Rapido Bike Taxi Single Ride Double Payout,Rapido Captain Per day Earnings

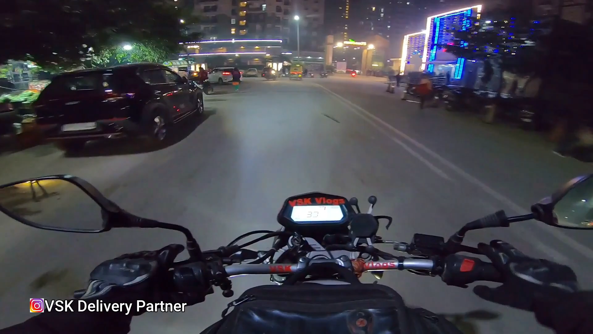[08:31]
आपकी गलती नहीं होगे दूसरा मार जाएगा वह दिख रिये दूर दूर तक गाड़ी नहीं है अचाना कब कहां से कैसा हो जाए कुछ पता नहीं चलता है आपने यह डाला था न कि यह तो पूरा अंदेर आया यहां पर बहुत ज्यादा थंड है